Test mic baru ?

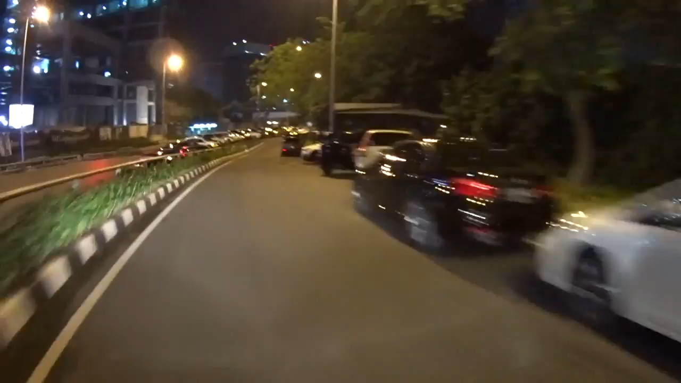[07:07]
wooo rame rame rame rame ada Jeep JK mantep wih anjir flyby gak nyadar gue ini rame nih Asia Afrika
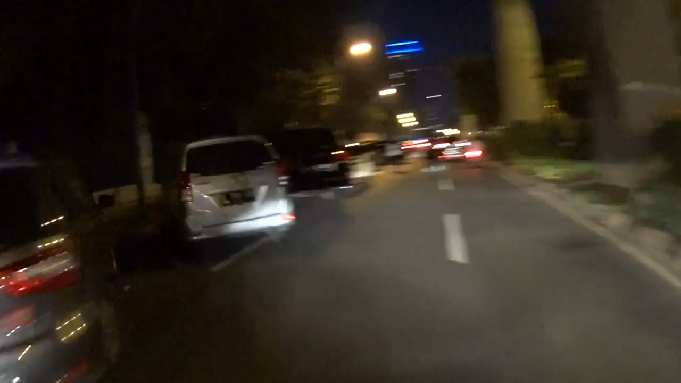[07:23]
Taichan nah lagi hit sih wih ada ini lagi Lexus berisik banget di belakang ya Allah Harley nya cuma 2 air berisiknya udah kayak serongbongan ini Taichan nih rame nya minta ampun kayak lagi happening gitu hahaha dia mau sosok-sokan manasiin ban ngeledek gue dileedek mulu deh kayak 36 BMW pakai velg yang kayak apa sih mtek gitu deh keren sih body kit mtek